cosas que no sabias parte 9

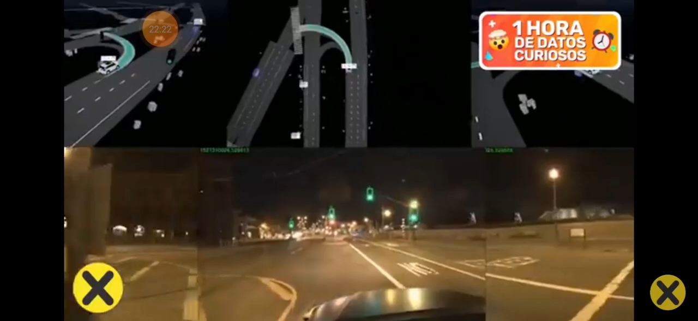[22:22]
Desde peatones, autos, camiones, bicicletas, incluso reacción a semáforos y a las luces intermitentes y direccionales de otros. Solemos pensar que debido a su robusto aspecto, las armaduras en las épocas medievales eran rígidas y difíciles de manipular.